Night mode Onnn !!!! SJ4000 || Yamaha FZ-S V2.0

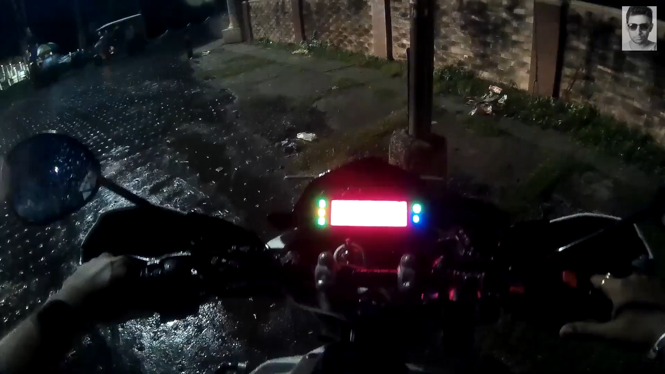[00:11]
This video describes how the SJ4000 performs at night.
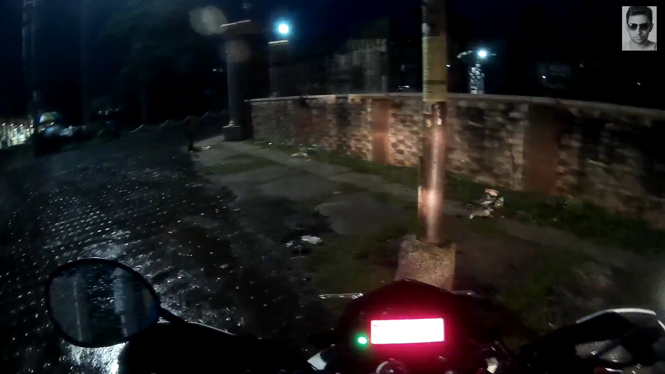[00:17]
You can see the low light capability of the camera. The video was shot in
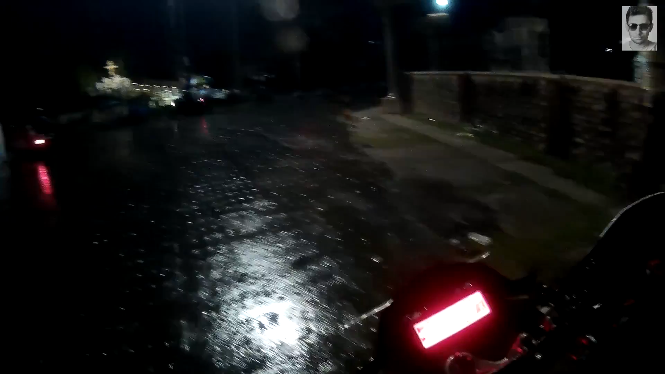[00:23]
1080p at 30fps and WDR mode on. So this is how the SJ4000 performs at night.